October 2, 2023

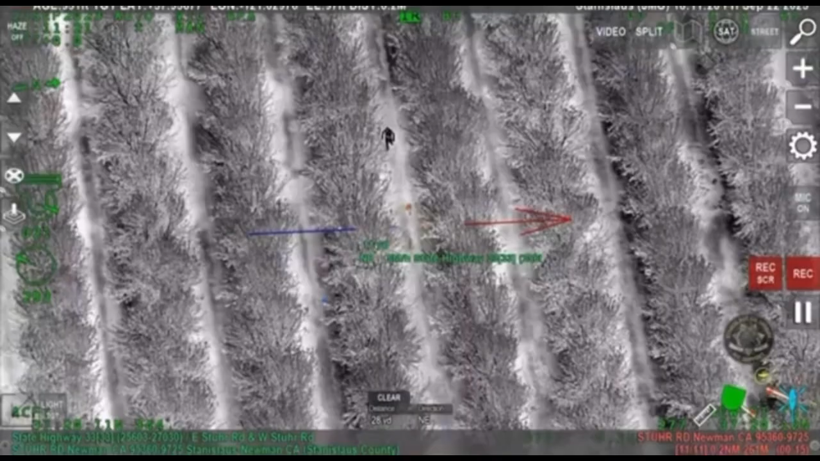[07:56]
And then now eastbound, in between the rows, towards you guys.
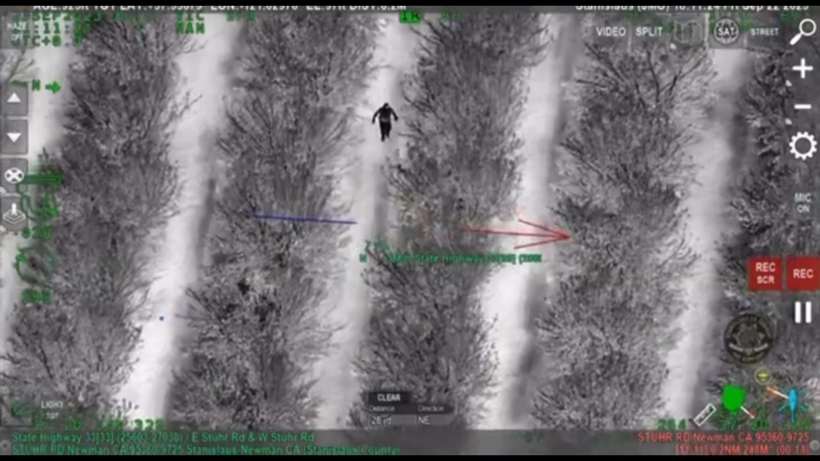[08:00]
Something in his right hand. He is pointing whatever's in his hands at us. I don't know if he's trying to shoot at us or not.
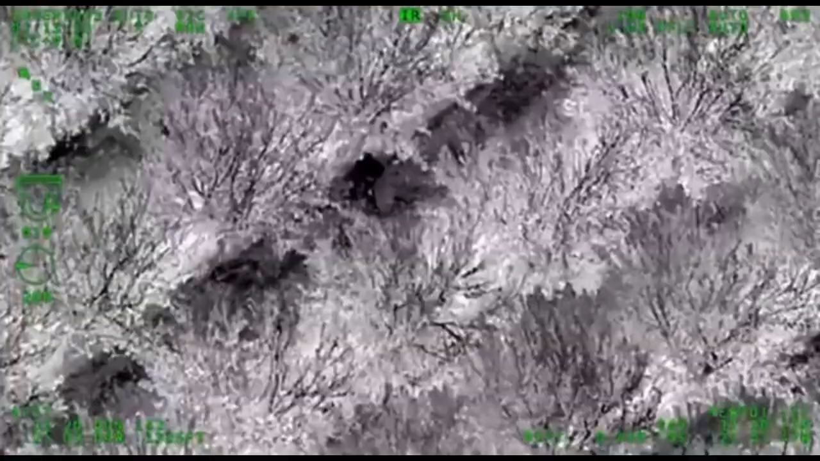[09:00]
And he's prone out, facing directly towards you guys.
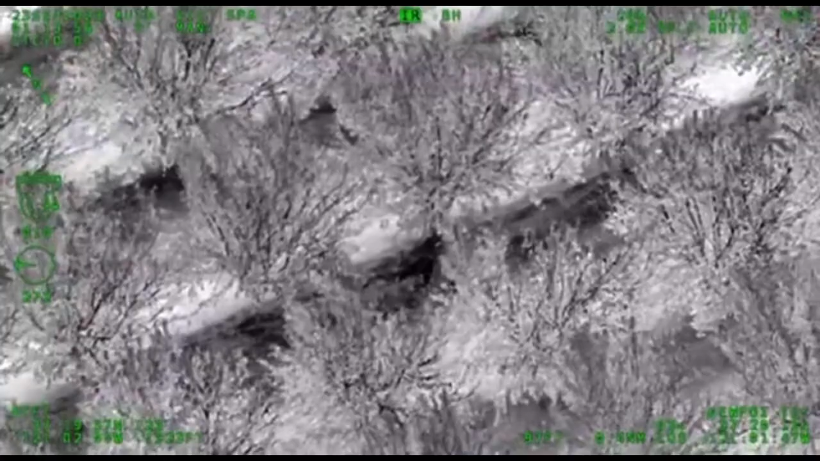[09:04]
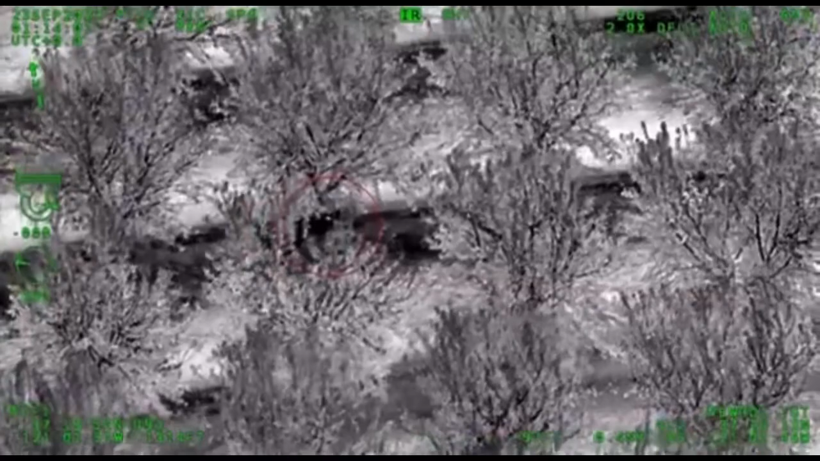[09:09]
And now he's shooting around at you guys.
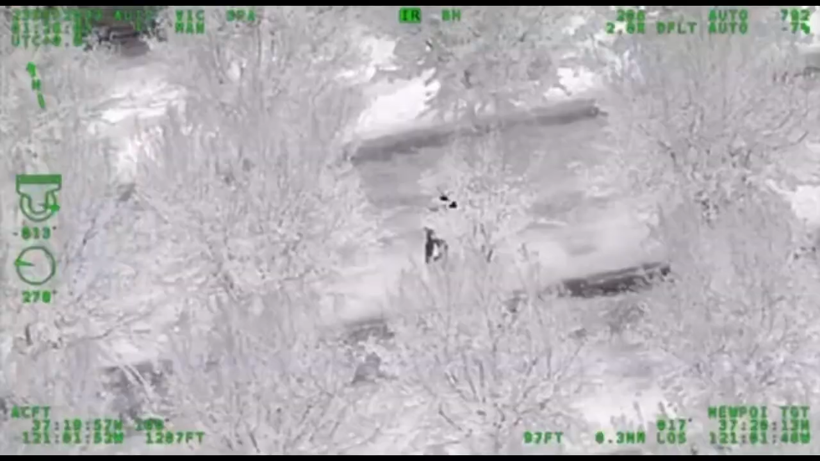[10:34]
Alright, he's up, walking eastbound towards you guys, ducking between the trees, trying to get a better look.
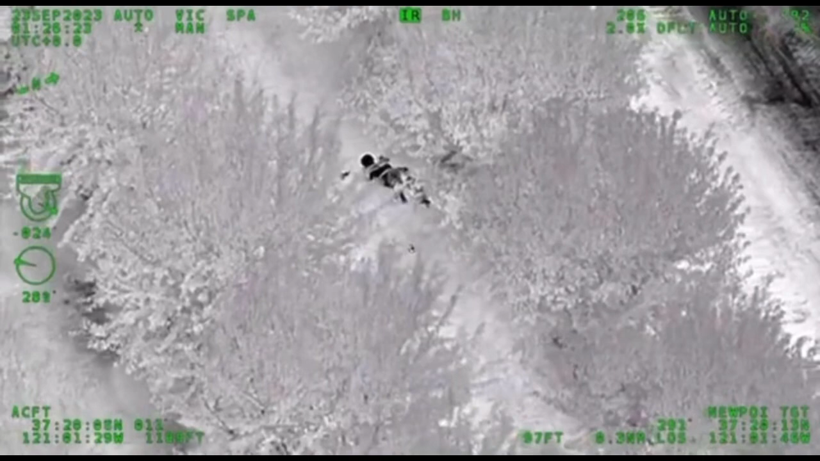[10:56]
Okay, he's laying down. Gun is to his right side.
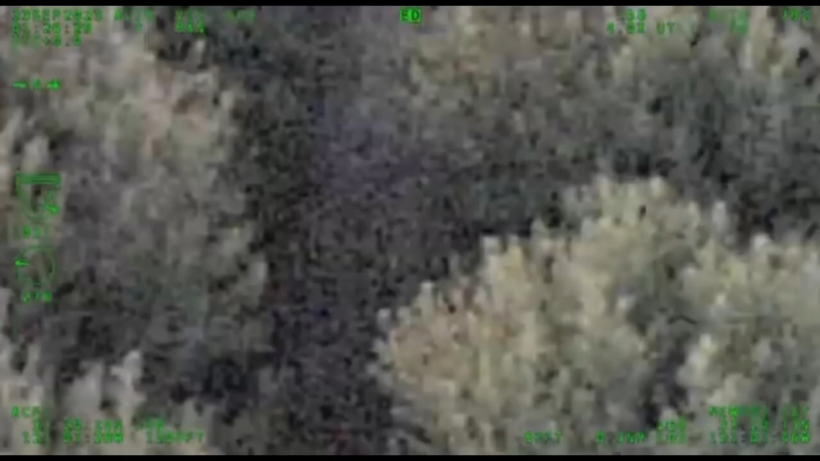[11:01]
As you'll see in footage from Air 101, the firearm is still within arm's reach of Dingler as he is on the ground. Deputies continue to make announcements to get Dingler away from the firearm so they can safely approach and render aid. Dingler is initially uncooperative and does not follow deputies' commands.
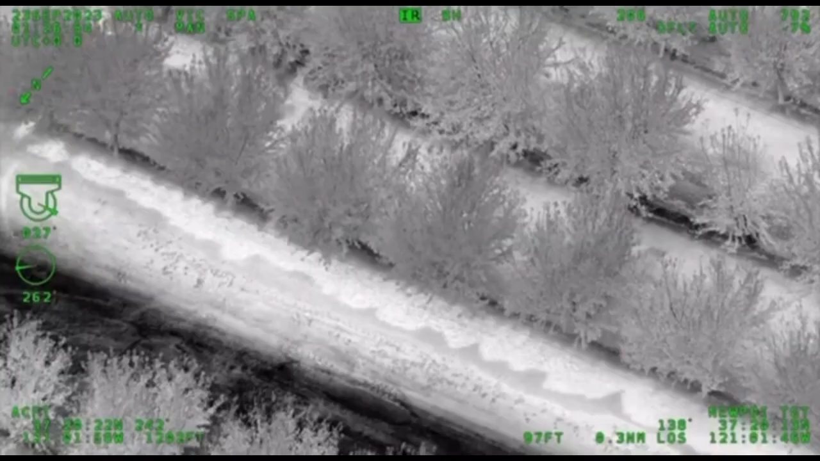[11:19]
Now, four trees west, he's at that first row just south of the break, laying down.
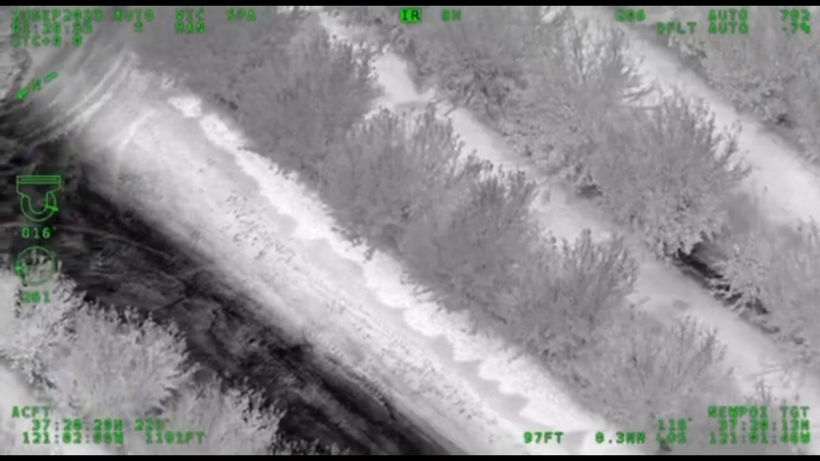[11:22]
Gun is to the right side of his shoulder there.
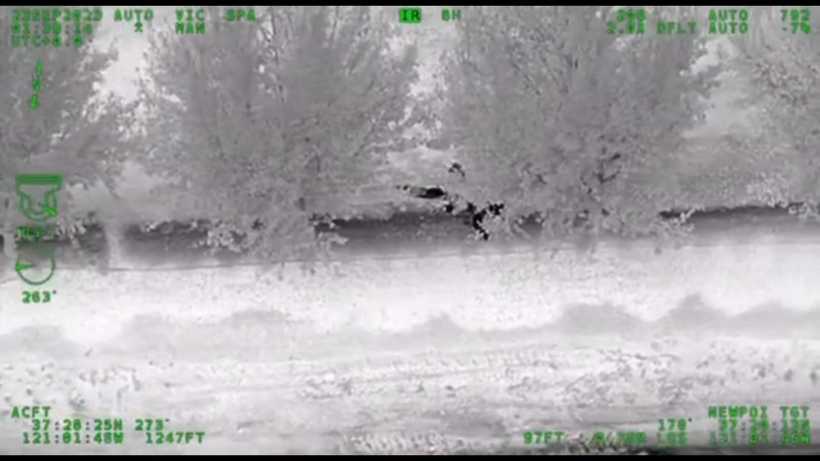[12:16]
Listen up. Tactical is in route. Everybody hold your position. We got some extra armor moving forward.
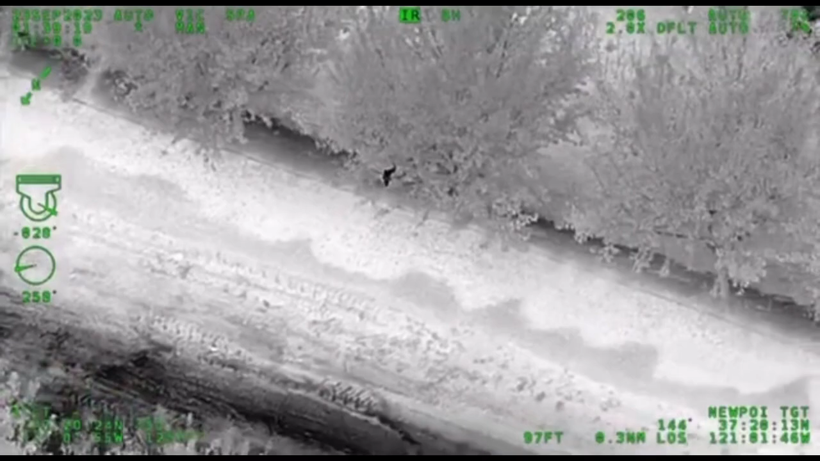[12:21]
After a short time, Dingler moved away from the firearm, allowing deputies to approach him from the armored vehicle to render aid. The following footage is from Air 101 and Deputy Corral's body camera.
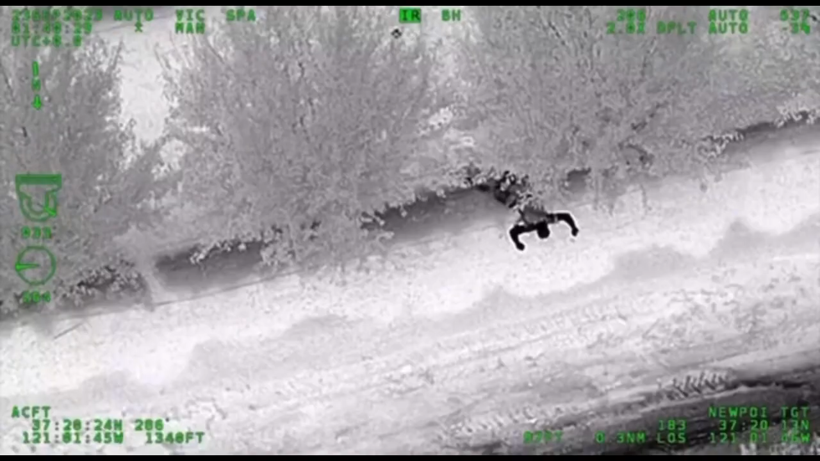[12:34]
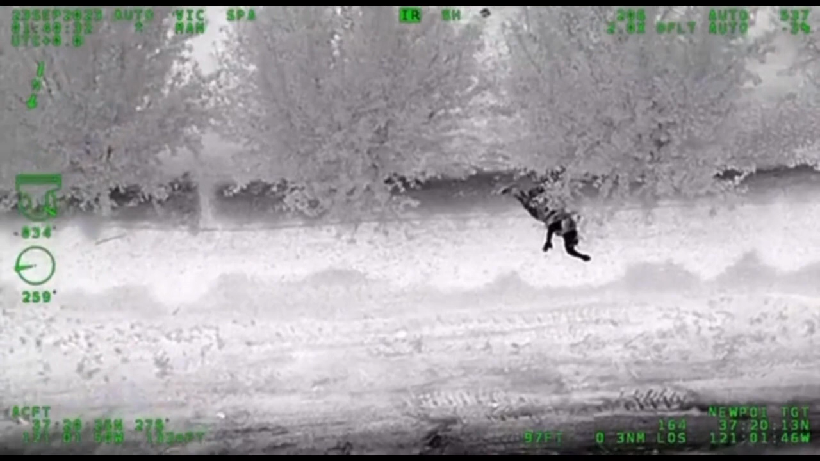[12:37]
Air 101, he's finally made it to the break in the orchard there, just to the north of that first row.